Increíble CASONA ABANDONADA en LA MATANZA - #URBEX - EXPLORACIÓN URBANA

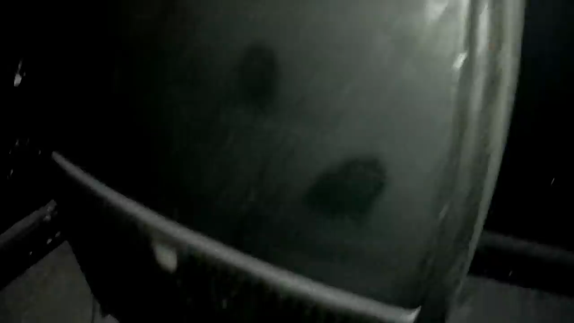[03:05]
Parece como que si fuera una estufa, algo de eso.
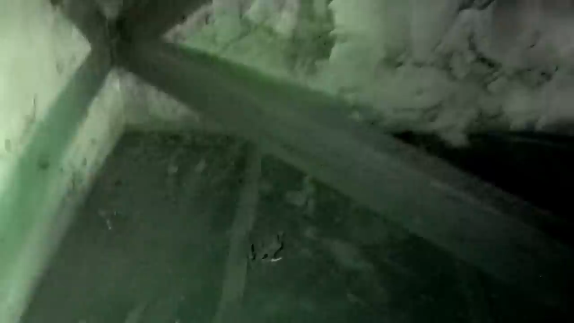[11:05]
Y bueno, podemos ver que hay muchas.
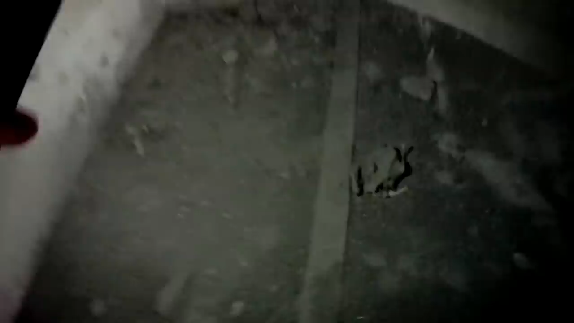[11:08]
Acá vienen y viven las palomas.